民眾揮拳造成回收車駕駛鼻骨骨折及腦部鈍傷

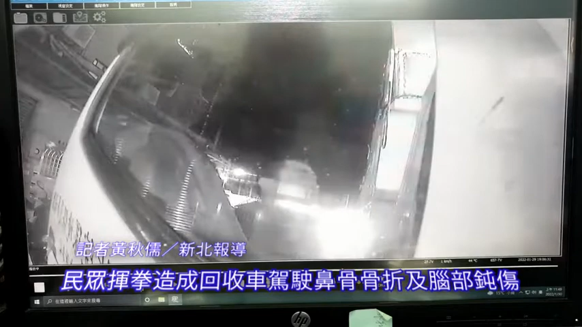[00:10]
一名阳性男子想于非收运点交付资源回收物，并将整袋资收物抛上车斗，资源回收车驾驶出手制止。孰料阳男儿子现身理论，并以棍棒敲击车体，更朝驾驶数度挥拳，